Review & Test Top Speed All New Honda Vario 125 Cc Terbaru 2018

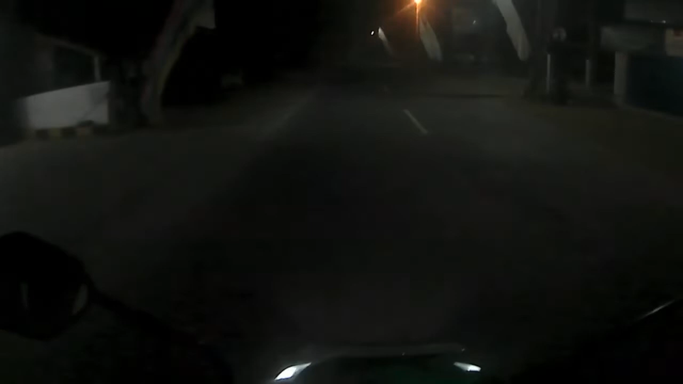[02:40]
Yang spesial itu Lampu depan ini Motor ini
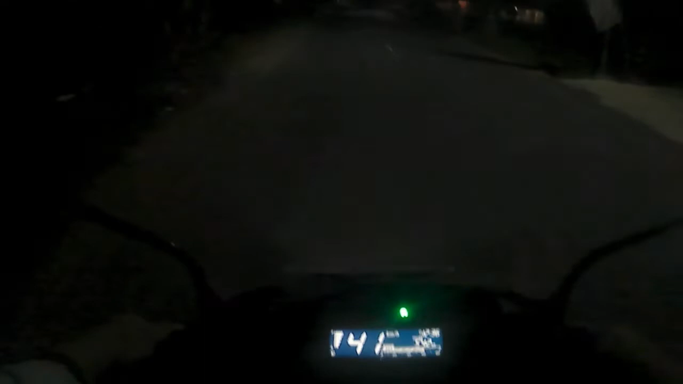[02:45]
Semuanya LED ya Semuanya Bagus lah Dipandang dari depan Dan ini ya Speedometernya Ini sudah Full digital Ini disini Kilometernya ya Ini bensin Ini